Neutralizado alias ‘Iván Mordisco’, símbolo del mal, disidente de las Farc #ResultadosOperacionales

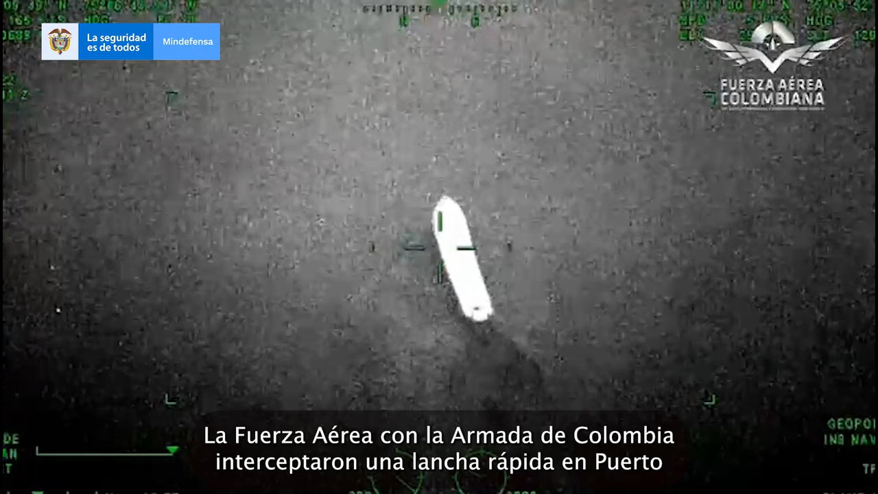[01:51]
La Fuerza Aérea con la Armada de Colombia interceptaron una lancha rápida en Puerto Velero Atlántico,
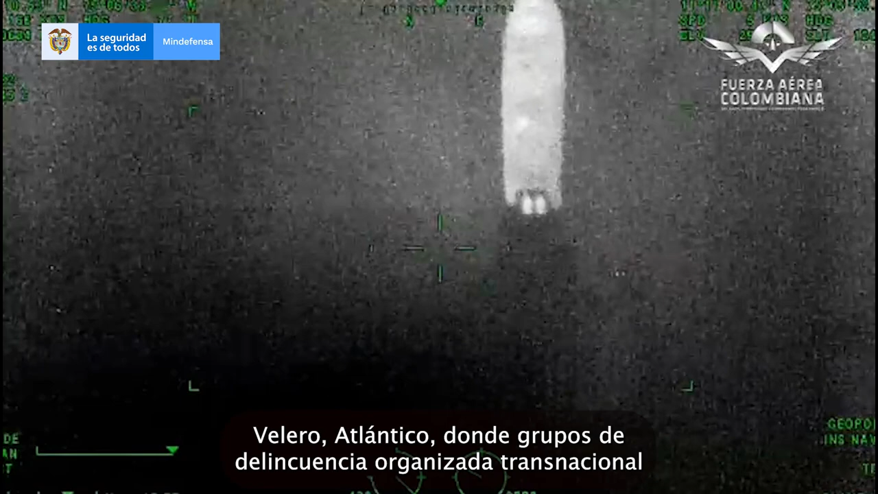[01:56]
donde grupos de delincuencia organizada transnacional se disponían a enviar 442 kilos de estupefacientes con posible destino hacia Centroamérica.